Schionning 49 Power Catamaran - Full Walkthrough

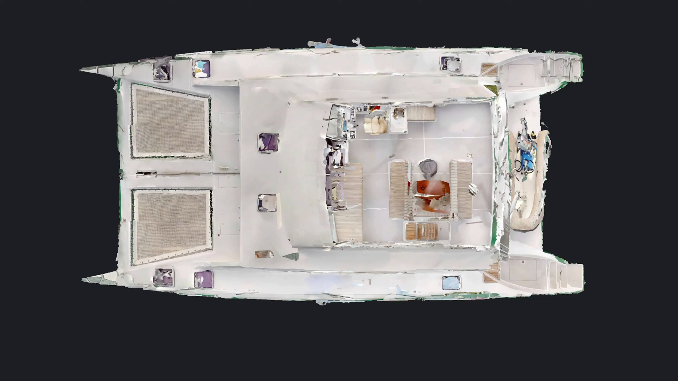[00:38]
Just under 49 feet LOA or 14.9 meters,
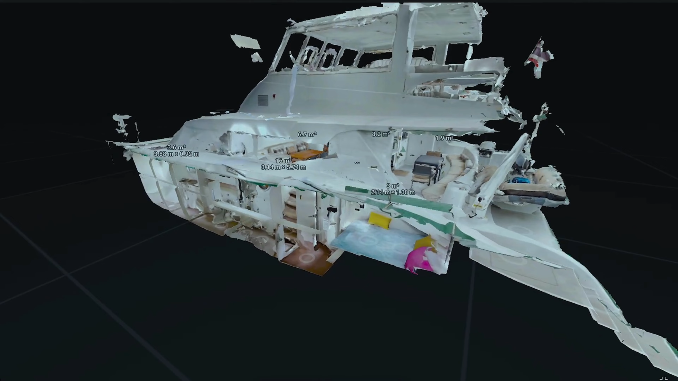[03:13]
On the port side we have a double which is aft. On the starboard side we have a twin bunk cabin in the bow.